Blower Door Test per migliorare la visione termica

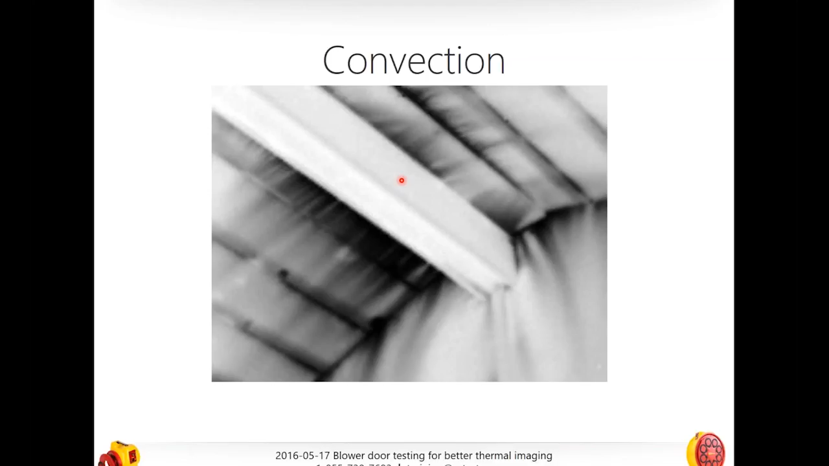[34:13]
You can also see that right here we have some seriously exaggerated lines as opposed to, say, over here. And that's probably going to indicate to us that we have some really, really heavy leakage right here. Thank you. So the question was what are we running or how, what's the blower door?
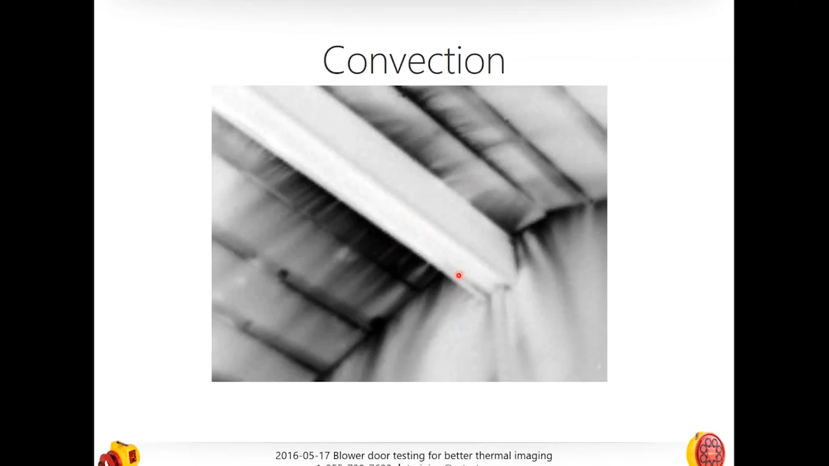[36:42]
say, for instance, depressurizing a house, which you're going to need to, to see from the inside to see leakage because obviously if you're pressurizing and you're inside the building, you're not going to be able to see the leakage. Does everybody understand that? So in all of these pictures that I'm going to show you, I'm depressurizing this building so that I can see the, you know, I can see the, in this picture, cold air coming in or if it was a warm house, if we were in the southwest, the warm air coming in.
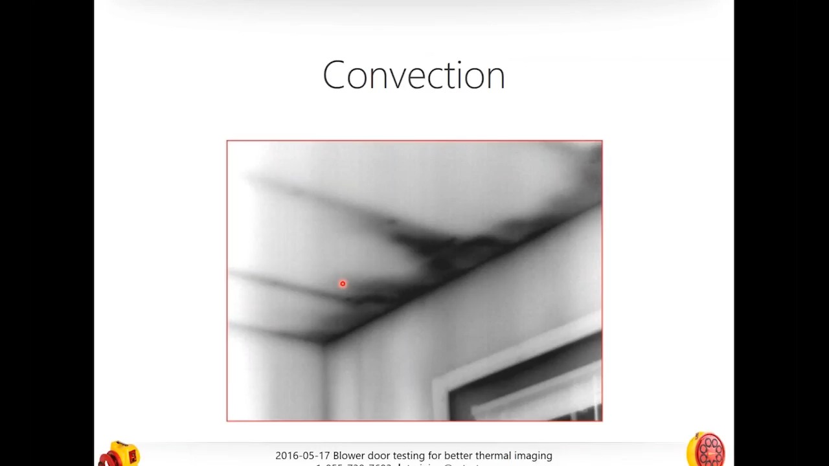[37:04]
But anyway, I want to see the infiltration from the inside. Hence, I'm depressurizing. But yes, it just depends. And it is possible that in this house, say, if it's very cold out and it's very warm out, that I could actually run this test for so long that I could depressurize and actually make everything so cold that I couldn't actually see anything. So it does make a difference. Here's another really good picture. So, yeah. So yeah, and Andrew agrees with me.
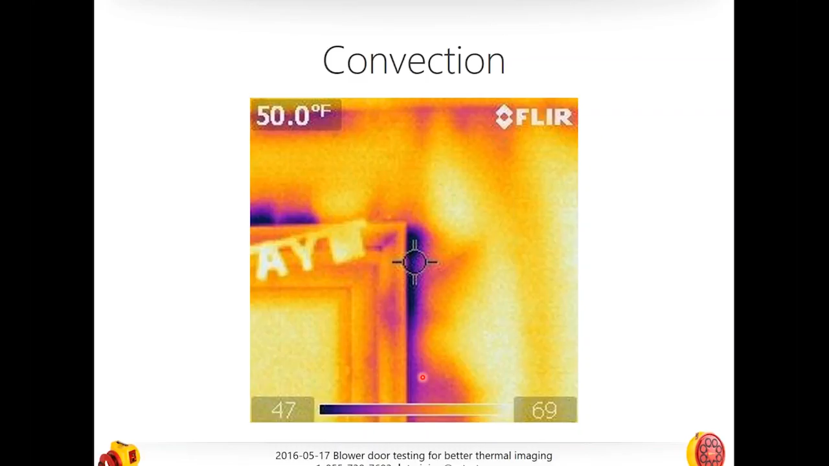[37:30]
On screen: spot 50.0°F
He says that his concern is that with, that you may normalize the house pressure with the outside too quick at high speeds. But I will talk about pressurization, when to use pressurization, Andrew. Thank you. It's very good. And here's just another image. And here we're actually seeing around, around the, the casement of an exterior door, we're actually seeing cool air pooling. And we're seeing actually some differences in all kinds of differences in pressure and, I'm sorry, temperature.
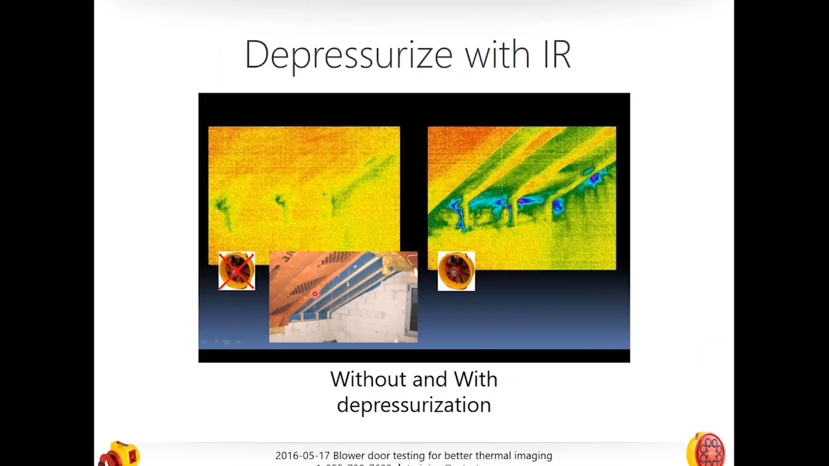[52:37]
so how do you find these bypasses when you're using that blower door well again here's some really good ideas of some images some ideas of what it looks like when you're running the fan and here is Andrew I wanted to get to this I'm sorry we lost Joe but Andrew this is what Andrew was saying and I totally agree with you Andrew this is when you can pressurize with an infrared camera or with a blower door and do an infrared this is great so here I'm in a cold house and this is a picture I took
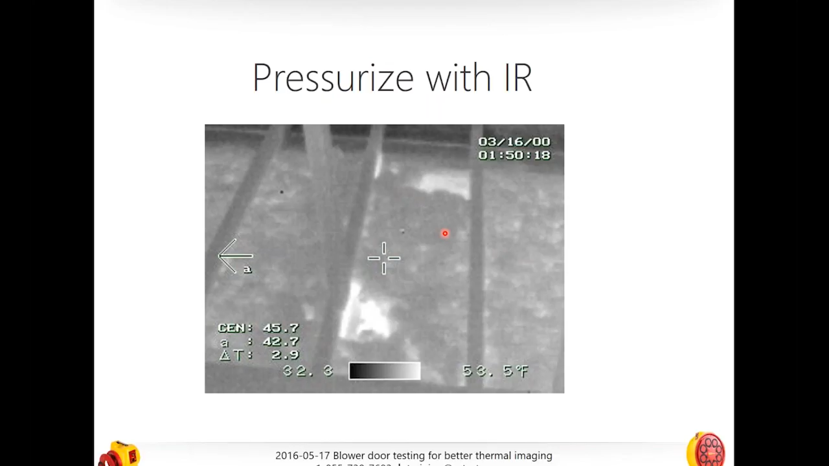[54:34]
On screen: scale top 53.5°F
infrared cameras will take pictures in the light or in the dark it doesn't make any difference because it's sensing light that naked eye can't see however if you do need a picture that is a regular photograph to go with this you're not going to get it so you've got to make sure that you know where you took this picture because ostensibly this one was going to be used for building for actually putting together a work scope so we've got we're about four minutes over I want to show you some other real quick images as we go through here is here we have inside of a warm house and this is an exhaust fan and I took a picture of it it looks pretty normal but I can see here that the inside
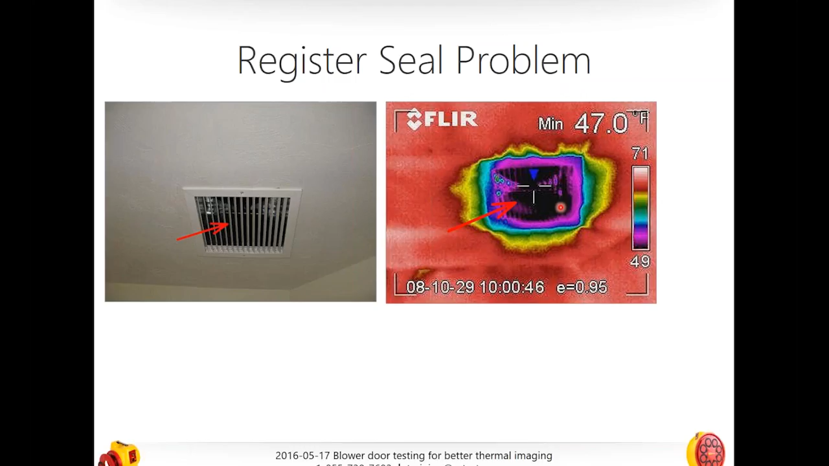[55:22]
On screen: min 47.0°F
outside so that tells me that what right no damper I'm depressurizing so it might not so it might not be a damper issue it might actually be that there is actually that this that this particular fan is not maybe not not insulated correctly maybe maybe the duct to the outside is not correctly insulated but no dampers the first thing I thought thank you Steve and here we have a floor register well this is a different story isn't it now we're not actually looking so much well this is over a unconditioned cellar or an unconditioned crawl space and now we actually can see what what does this tell us same pictures
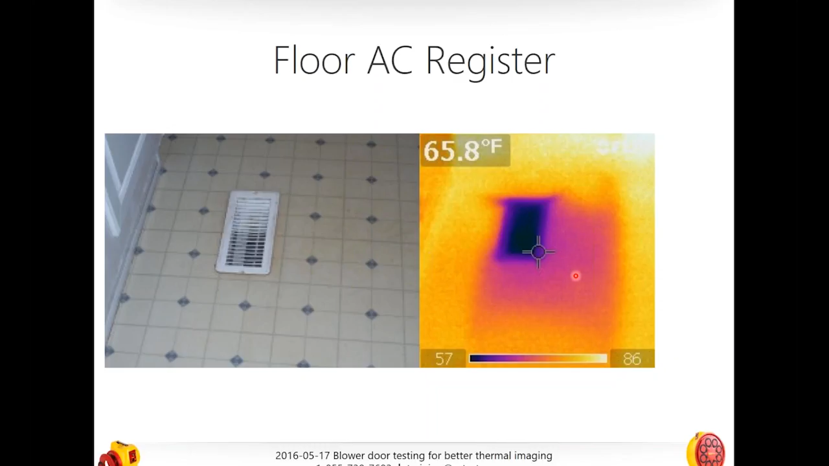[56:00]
On screen: spot 65.8°F
right this the boot or the connection from the duct work is not connected securely to the floor and it's actually pumping warm air into the floor right lucky beat lucky leaky boot Steve you get that you win here's another one another great one and here's where actually this is actually a UFAD test this is actually on a under floor ear distribution system or duct system that is compliments of our friend Phil and this is in a commercial building and what we've done here is actually used a blower door on this duct system to
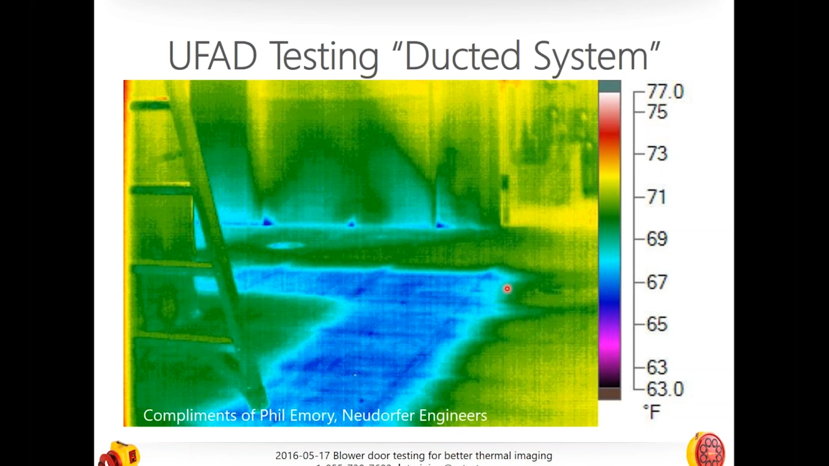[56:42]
On screen: scale top 77.0°F, scale bottom 63.0°F
pressurize that duct system it hasn't been in fact I'm guessing that it hasn't been commissioned yet I think they're still working on it but then we're using our infrared camera to see how leaky it is so very interesting